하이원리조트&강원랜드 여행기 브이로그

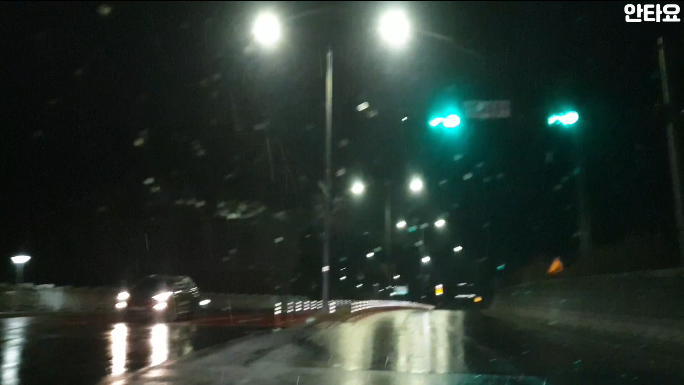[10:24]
내일은 눈으로 내릴 것 같아요 날씨도 상당히 춥고 하이언 리조트 하이언 좌측에 하이언 워터파크가 보이고 있구요 저 정면에